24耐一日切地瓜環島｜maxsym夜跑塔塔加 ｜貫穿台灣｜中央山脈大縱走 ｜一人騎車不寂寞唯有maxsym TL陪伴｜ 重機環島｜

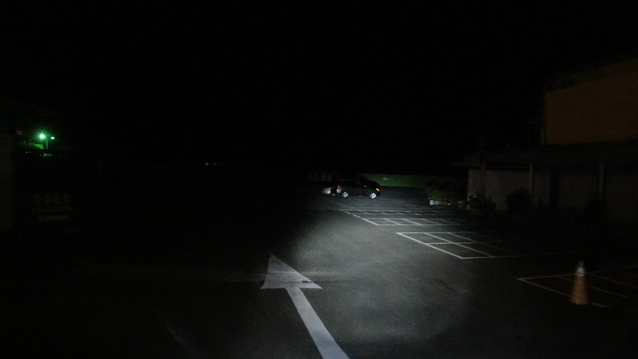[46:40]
我现在人在鹅銮鼻灯塔旁边的 Seven，